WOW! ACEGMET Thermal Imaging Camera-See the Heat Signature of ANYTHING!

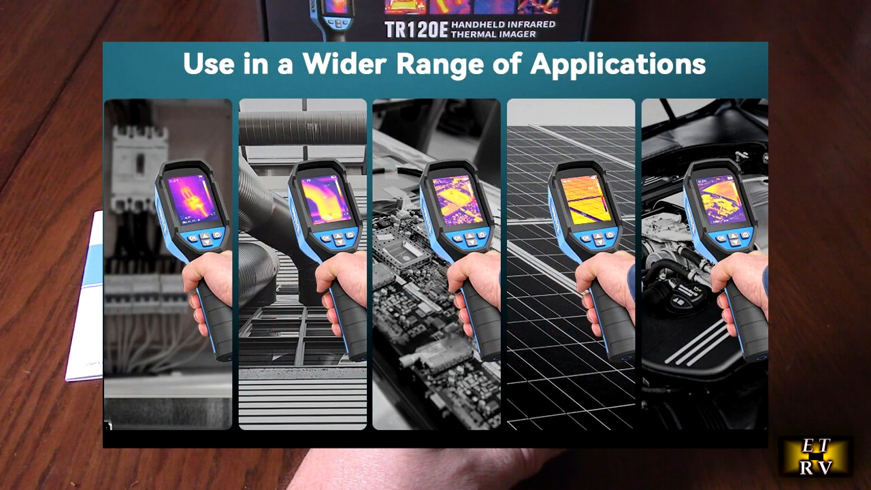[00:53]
has a 2.4 inch LCD screen it's ip54 so that you can get splashes and no dust
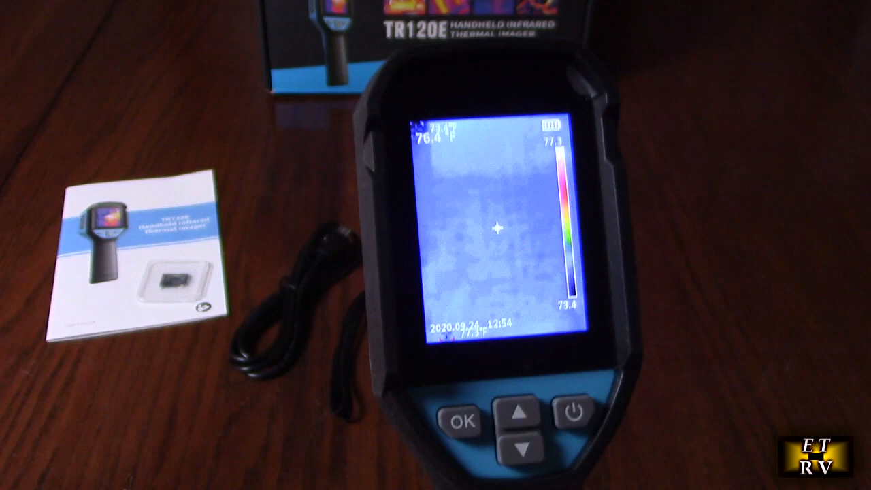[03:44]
On screen: spot 76.4°F
was running pretty normal cool now watch when i put my hand right here let's take a look so what's going to happen is i'm heating up the actual table with my hand now i remove my hand and there's a ghost image right there so
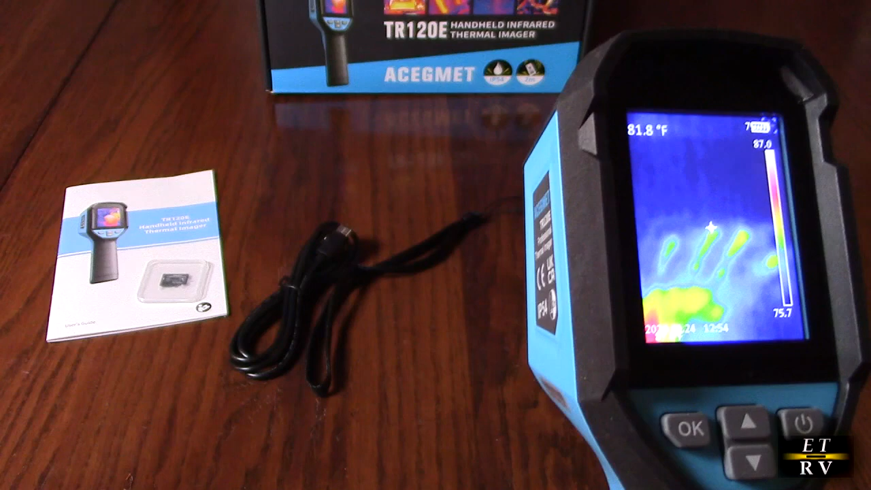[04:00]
On screen: spot 81.8°F
there is the heat that i imparted on my hand and that color range right there
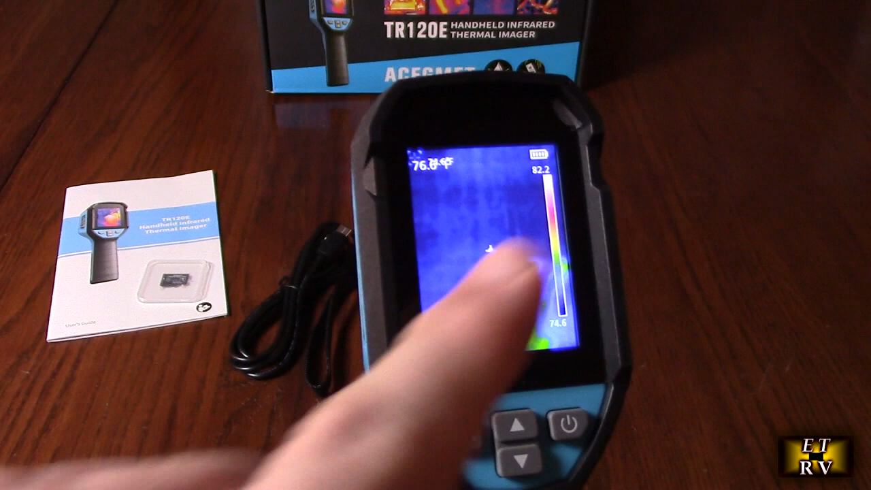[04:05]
shows you the temperatures of that so that's really cool so that i left a pattern of heat btu's on that wooden piece right there so that's just one example i'm going to give you several examples of how you can test all kinds of things in your house your car anything you have that's going to generate heat or coolness and we're even look at things like ice cubes and stuff it's really really an impressive product to have i
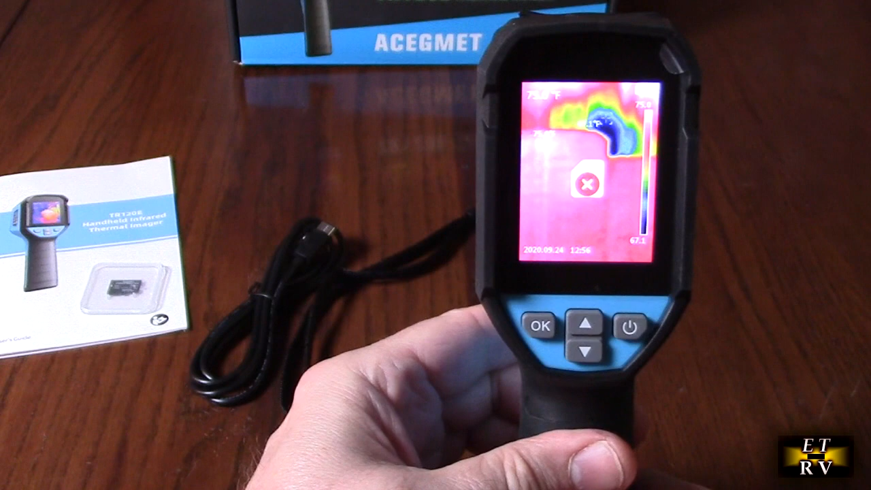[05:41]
because they don't have the tf card put in but it will record video and we're going to show you how to download that video on your pc and be also same on a mac and what's cool is you can review this on your computer and you can get a more a larger screen and see what's actually going on so just in terms
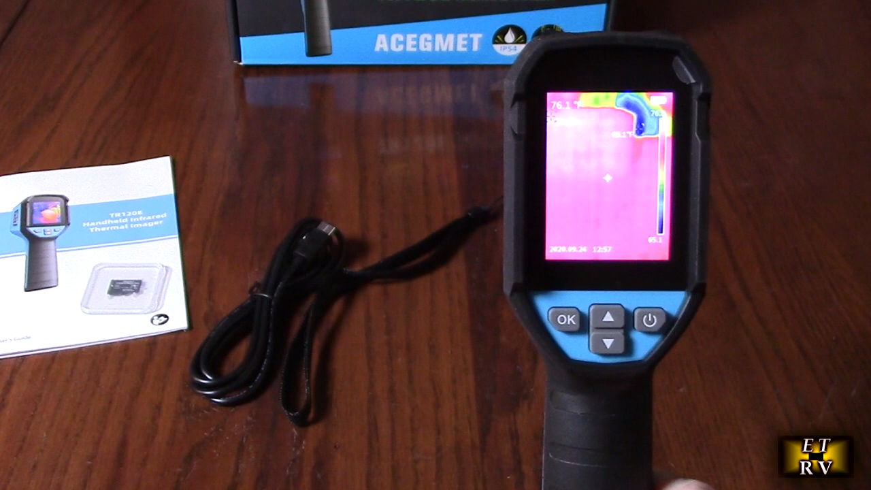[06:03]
of all the specs let's go over 320 by 240 2.4 inch tft display
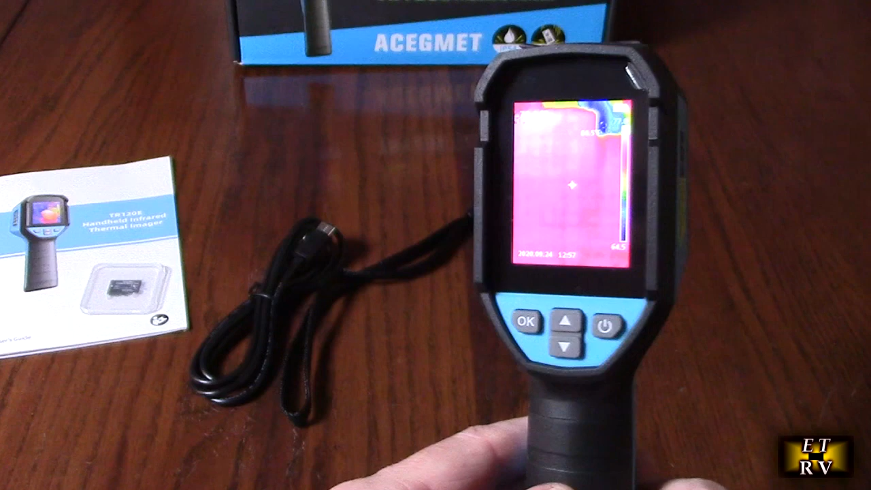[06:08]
which is great so that it's not sensitive to angle changes the pixel size is 17 micrometer the infrared spectrum bandwidth is 8 to 14 micrometer and again the thermal imaging pixels i talked about was 10 800 which is 120
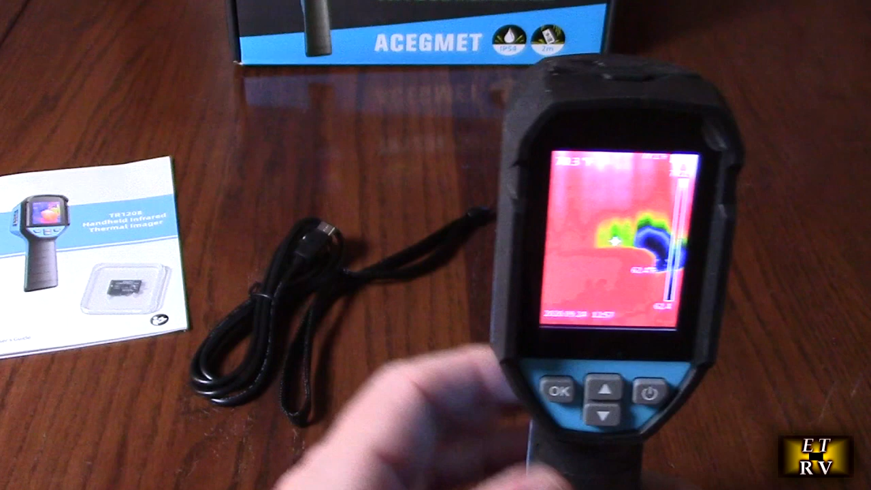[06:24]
by 90 and that's the sensor that is internal in here thermal imaging sensitivity
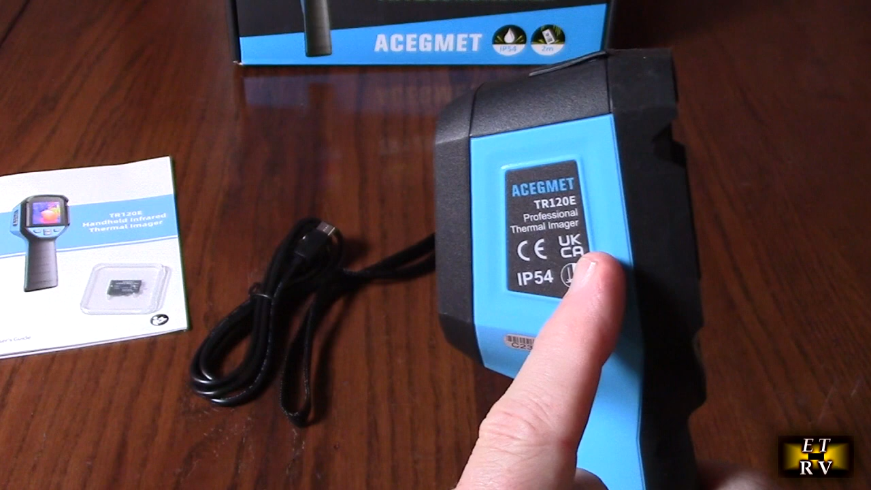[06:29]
is less than or equal to 60 milli k the spatial resolution ifov is 7.6 milli rad the field of view that this lens is looking
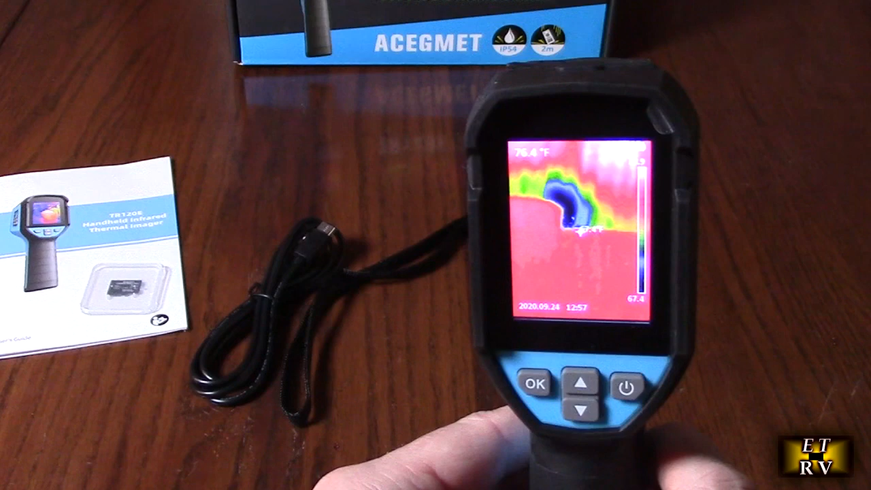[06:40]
at is 38 degrees 38 by 50 degrees
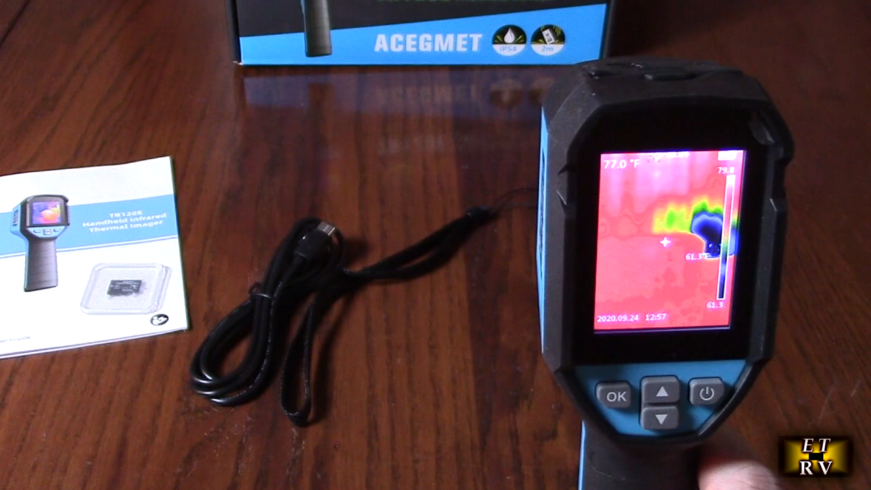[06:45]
and again the refresh rate is 25 hertz so i'm going to
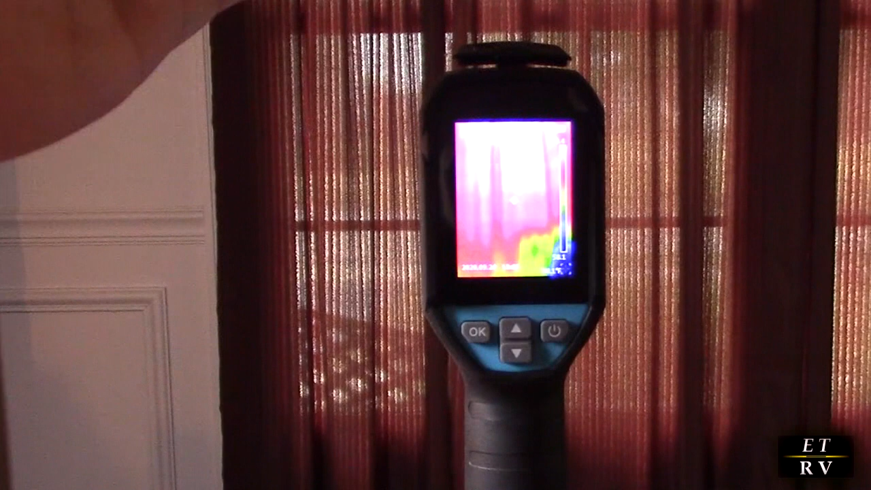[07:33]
you want to have something really stable as opposed to handheld so right here it's showing me that my window has got heat on it you can see the red right there because the sun is hitting those areas and the green area right there in the blue
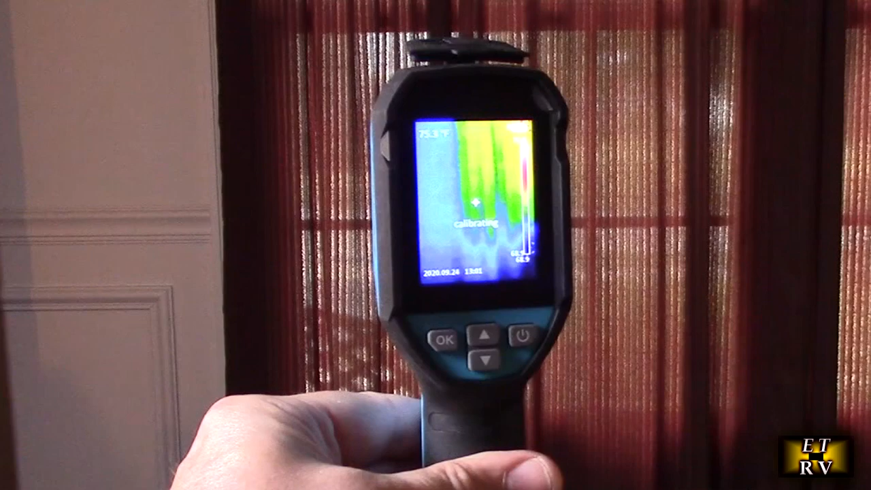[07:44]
is the insulation on the house so if i had some so if i had an insulation problem i would see the heat coming in from the outside because outside is about 85 degrees but you see how it's blue right there the heat
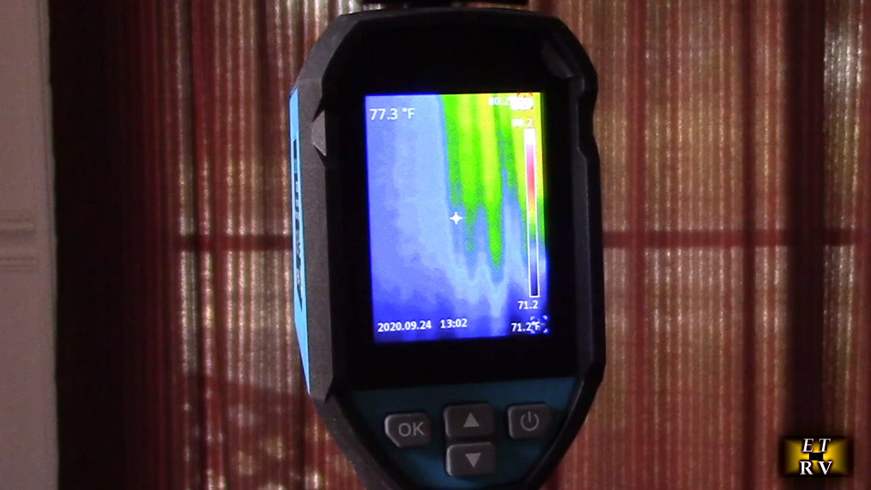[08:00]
On screen: spot 77.3°F
only comes in on the window because the window is not perfect it will
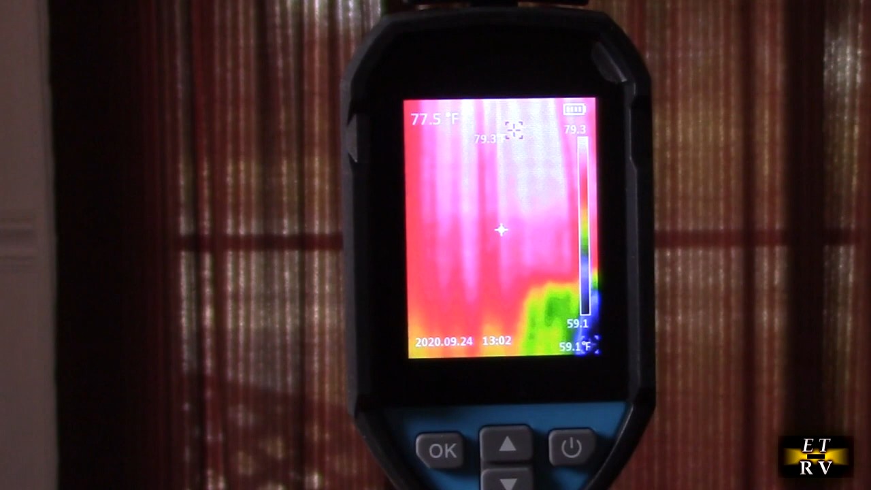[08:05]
On screen: spot 77.5°F
always allow some of the heat to penetrate into the house so here's a cool example i have it on the tripod still and that's pointing to that led light as part of my studio right here and you can see that the temperature is
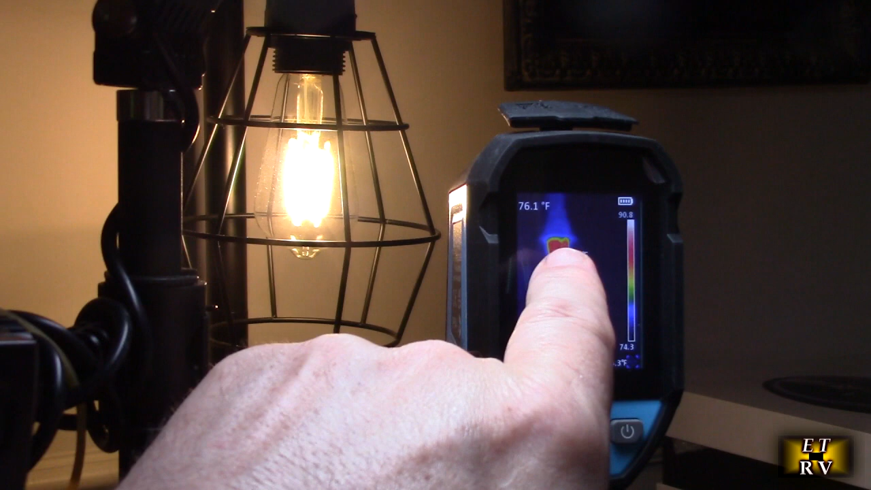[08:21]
On screen: spot 76.1°F
on the top of the bulb right there because that's where the heat is rising and you also see the actual filaments of the led now if this was an incandescent bulb that would be a lot more all red but because the leds are so efficient you can see that it's only in the green area right there
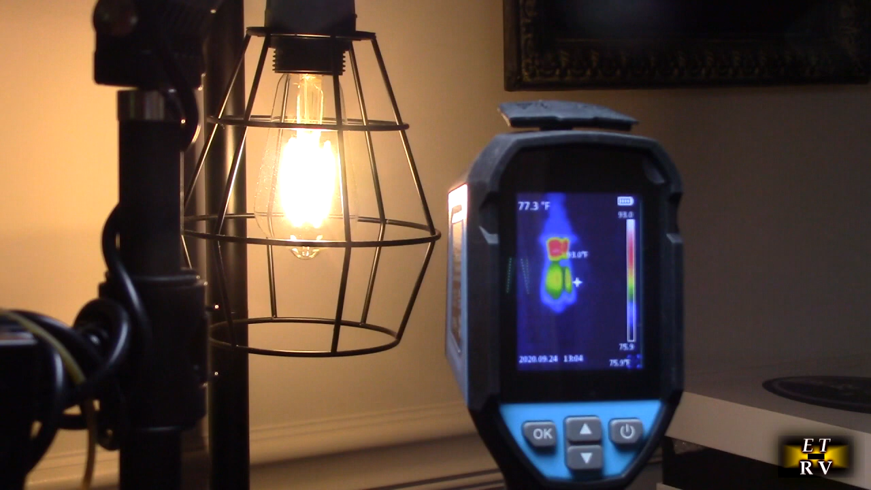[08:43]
On screen: spot 77.3°F
so here's a little experiment i have one of these plasma balls and